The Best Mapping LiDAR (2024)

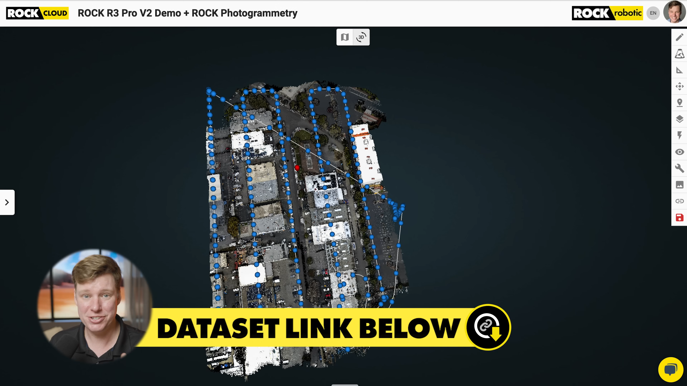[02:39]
And what is that? That's the new Rock Inspect. This tool is gonna be pervasive across the entire platform for our SLAM and taking photospheres from the SLAM to do inspection, and even mobile mounts and mobile mapping with Colorize Mobile.
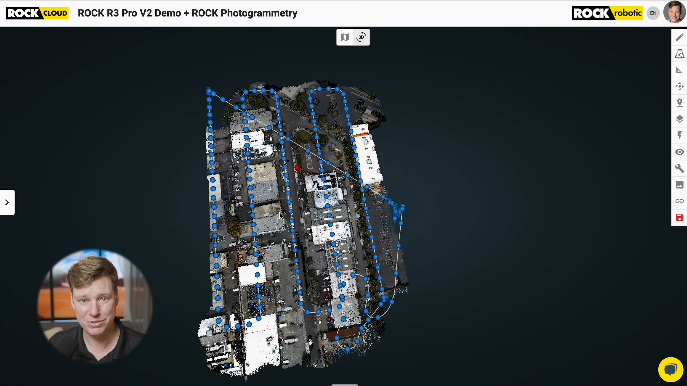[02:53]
There's a lot more to come with this, but basically, you can click on this now,
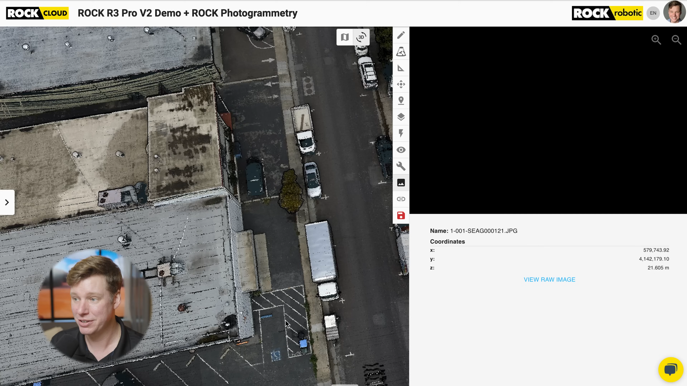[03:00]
and you'll see the photo, and we're gonna build a bunch of functionality and tools to handle the photos that are co-aligned with your lighter data to do visual inspection. So that's gonna be really cool.
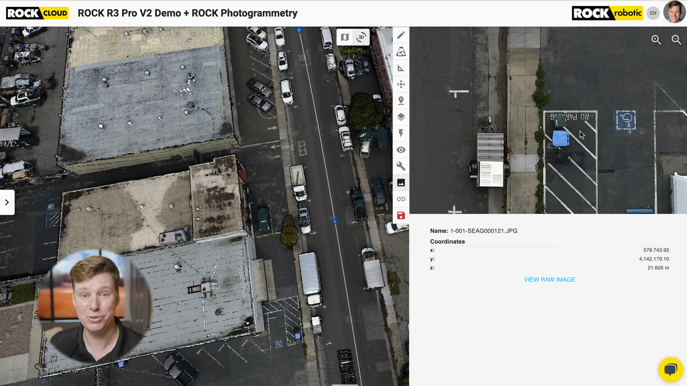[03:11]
A lot more to come there. It's already built in, but you're gonna see a lot of new features coming out in the future on that. But now, let me take a look at this data set. So I said six things.
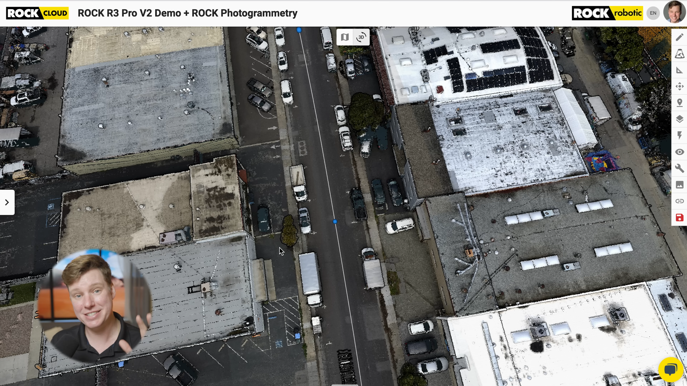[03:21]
So the first thing we're gonna look at is the colorization. And because of the more accurate Rock R3 Pro V2,
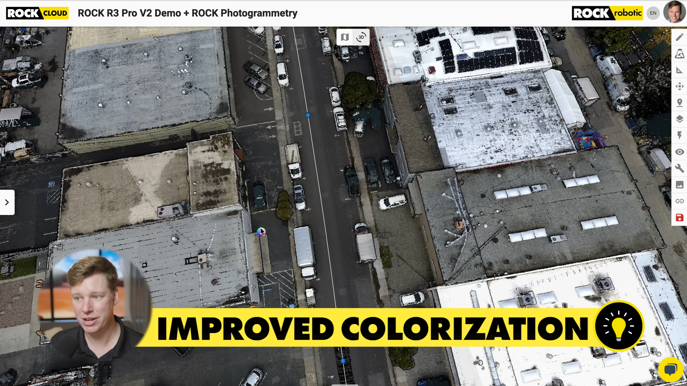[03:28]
the colorization is even better, because the underlying data is even better.
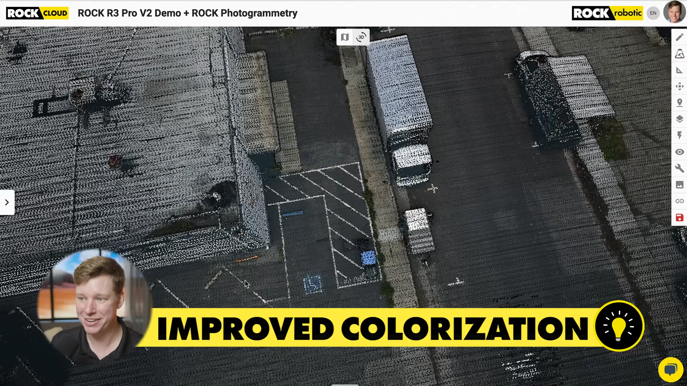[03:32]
So we can see things like this building wall, meeting the ground, is very precise. Everything looks very clean.
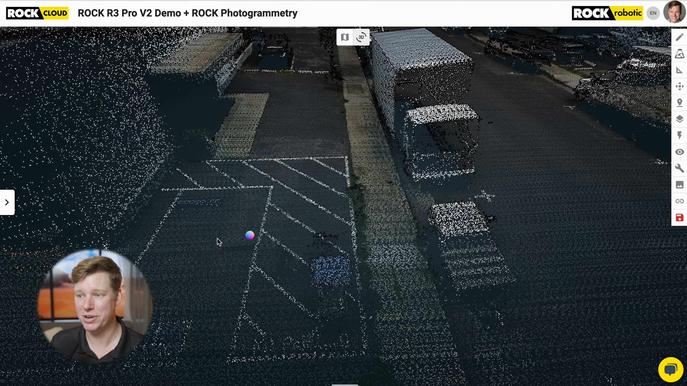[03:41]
And that's really what you wanna see. You're not gonna see a bunch of seam lines or doubling. It actually just, everything looks very well aligned, and very well colorized. And this translates into our SLAM, colorized SLAM products, as well as the mobile mapping, and colorized mobile mapping.
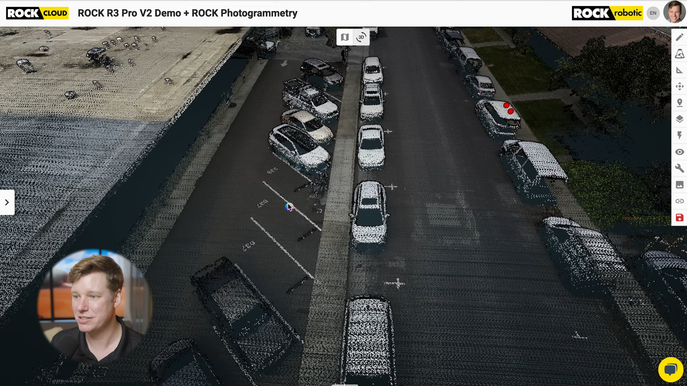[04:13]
you know, enhanced accuracy, and how the alignment is working out. But overall, it just looks pretty, guys.
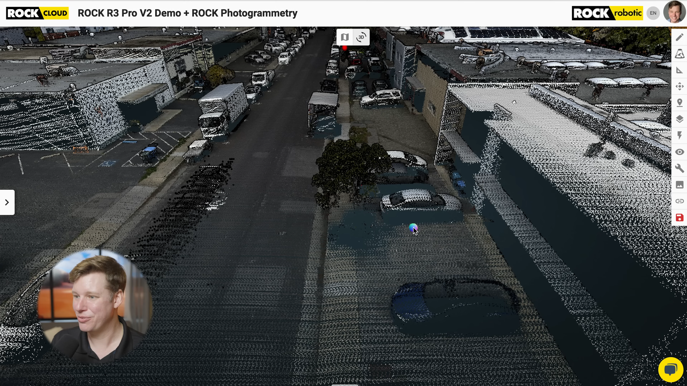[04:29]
Well, I can look at that all day, to be honest. But let's go on to the next thing, and that's gonna be the enhanced accuracy in corners.
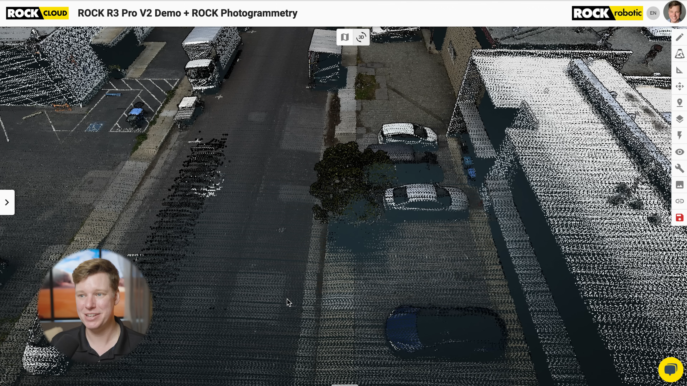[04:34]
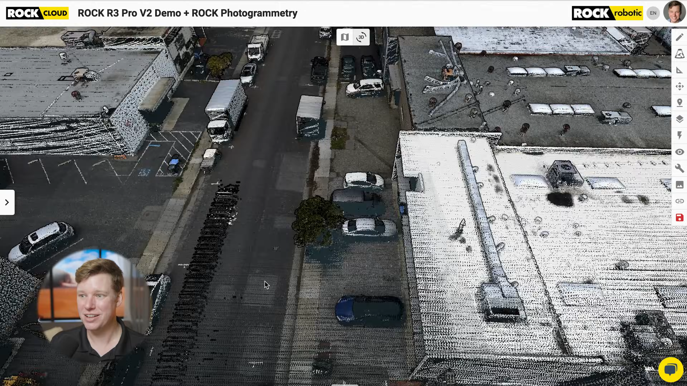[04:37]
Let me zoom out, and switch us over to GPS time, and we're gonna start looking at corners of the data set.
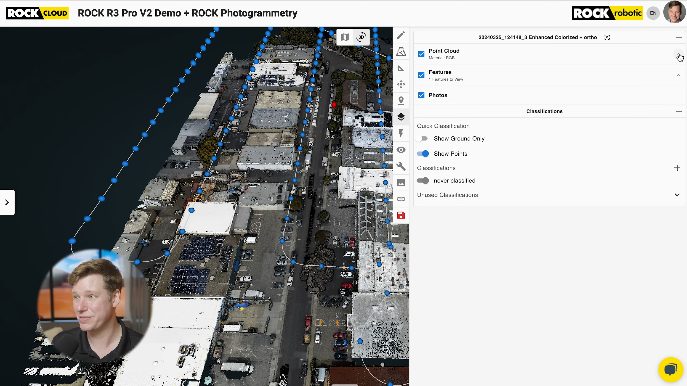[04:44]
So we can see, in this data set, I left all the corners in, so I can actually take the GPS time slider, and move it down. You can see how it was flown, and we can see all those corners are still in the data set. And why don't I go ahead and zoom in.
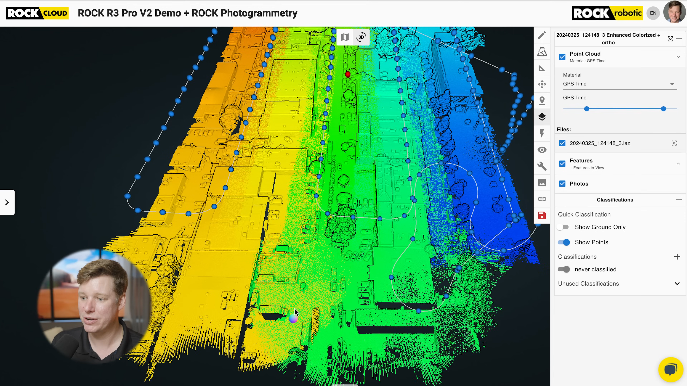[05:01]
So right here, we got this greenish, and the yellowish, yellow-orange, and blue-green. And this corner is where two corners, from this corner and this corner, are gonna overlap.
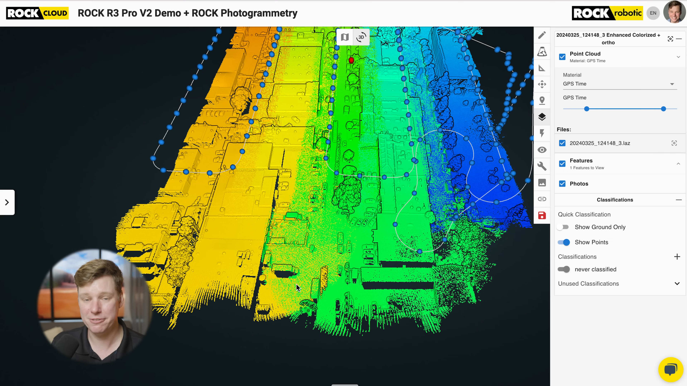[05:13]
And so with the V1 of the R3 Pro, in Rock Desktop, we asked for our customers to cut those corners out. But we've done a lot of work on the IMU,
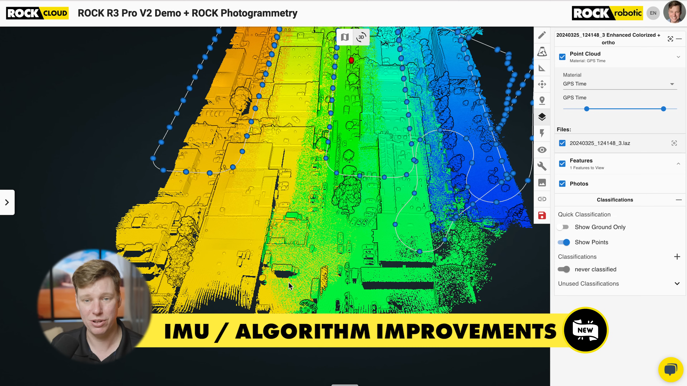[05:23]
and the actual algorithms that run on the IMU, in order to get this result.
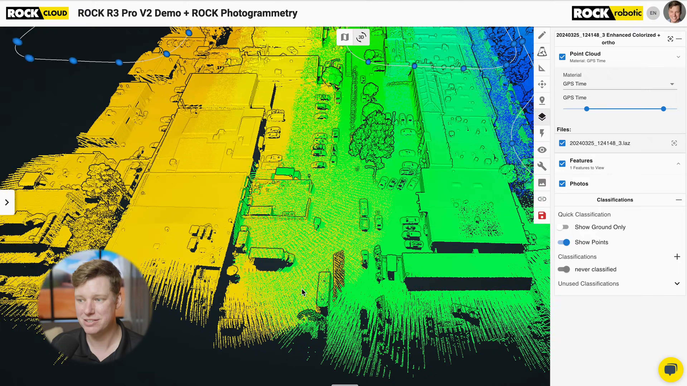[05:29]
So that's, let me show you, because it's pretty cool.
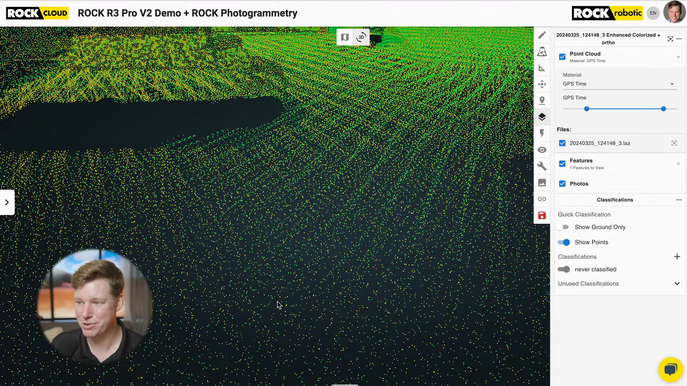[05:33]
So we can see the green and the yellow on the corner, and they are precisely aligned. So this is the high dynamics portions of your data sets. So with the V2, we don't have to worry about these high dynamics as much. Of course, there is a limit, you know, if you put it on a rocket ship and crash into a wall, yeah, it'll probably break down then.
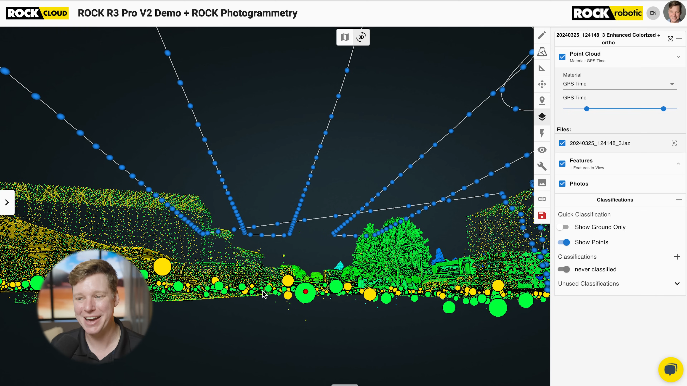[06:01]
But for your normal flying patterns, you're gonna see a very, very tight and accurate point cloud, even when you're in those high dynamic moments.
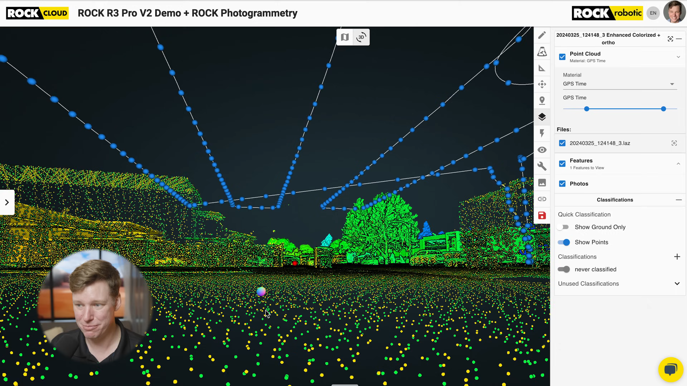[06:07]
So that is really impressive. And it's gonna kind of translate to all over your data set in places that you didn't even know it. It's just gonna, it makes everything a little bit more accurate. And that's because of the work we did on the IMU, as well as the GNSS and the onboard computer inside of your R3 Pro system. A lot of firmware upgrades went into this, a lot of tweaks in the actual algorithms,
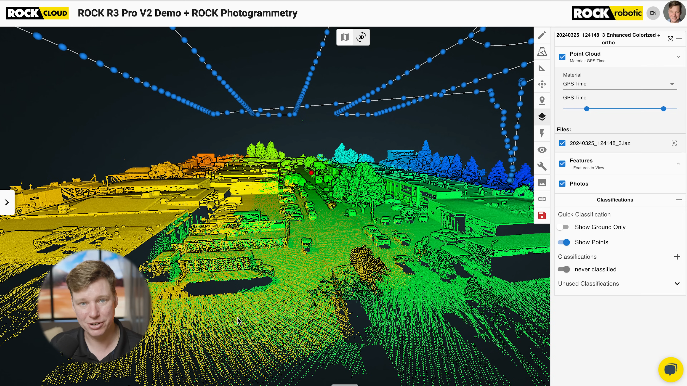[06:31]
how these IMUs work, how the GNSS works, and how the computer takes all those data sets and brings them together.
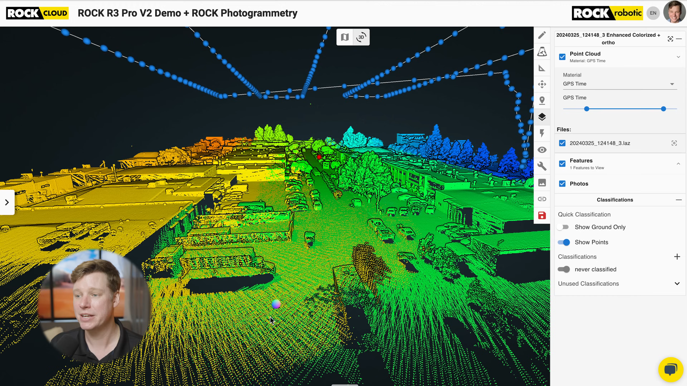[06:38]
So that's number two. So we got that colorization.
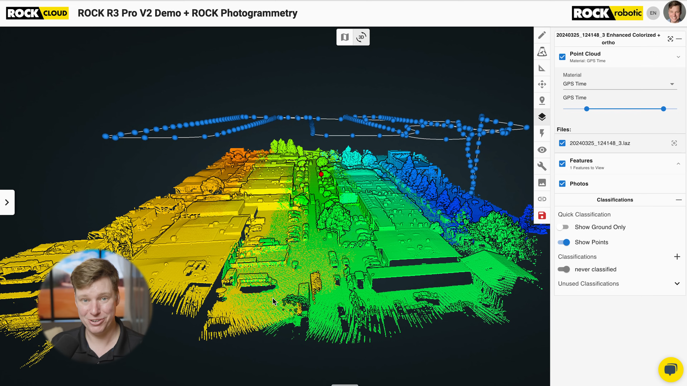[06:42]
Looks beautiful. We got the high dynamics of these corners is looking very precise, very accurate.
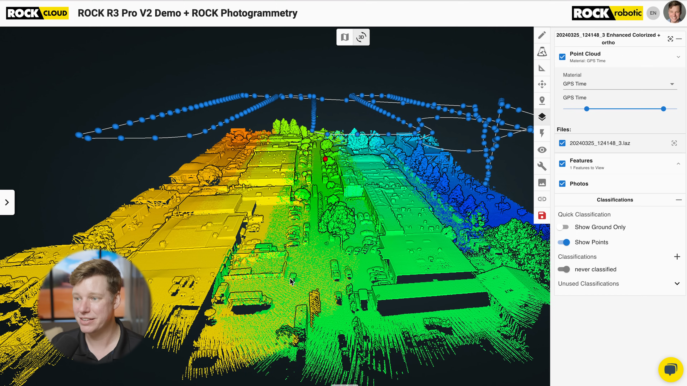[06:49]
And then the next, I'm gonna bring this over into intensity gradient.
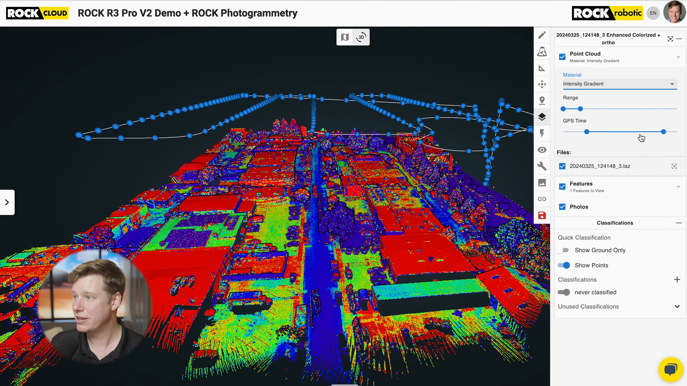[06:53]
Maybe we gotta play with that a little bit. There we go.
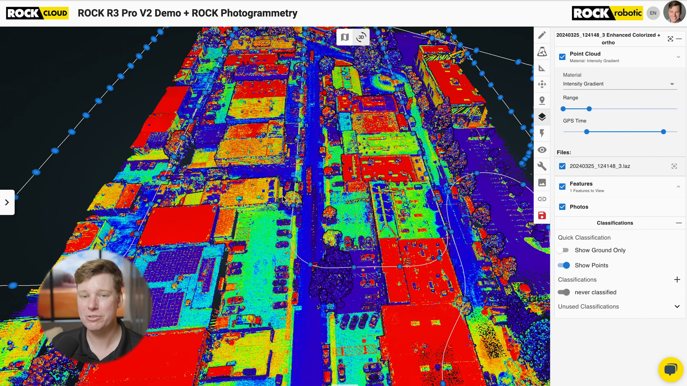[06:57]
Cause I wanna show you the overall accuracy and alignment of just the data, the data quality in general.
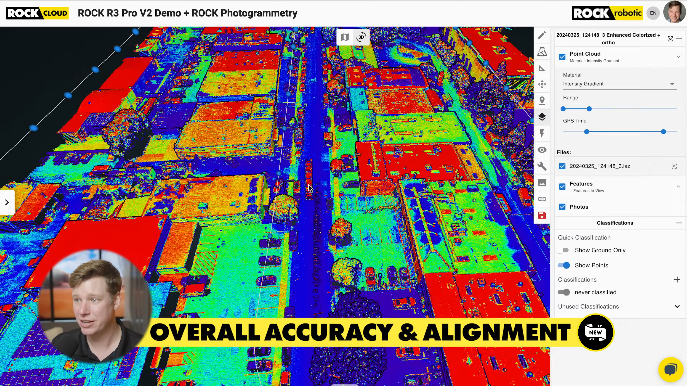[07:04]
So let's, let's zoom in on, I don't know, let me see.